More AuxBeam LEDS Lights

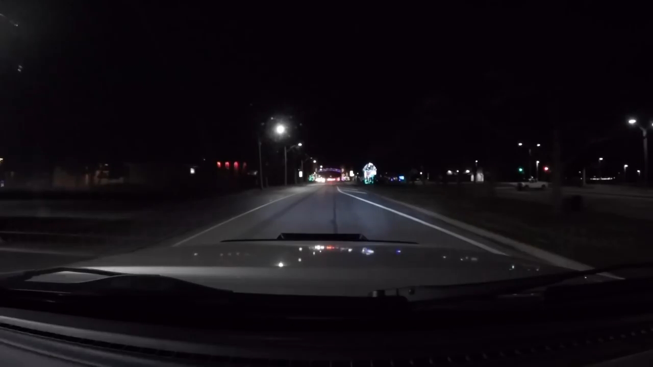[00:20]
Checking out the old Christmas lighties, boys and girls, eh? Freaking right. Check it out. Look at them all.
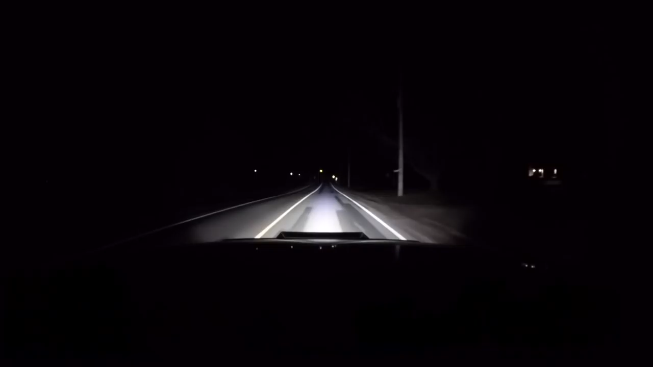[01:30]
Roof light off, bumper light off, eh? Regular headlights. Check that out. Both on. Oh yeah! Why wouldn't I? But, got another package in today I did from good old AuxBeam, eh?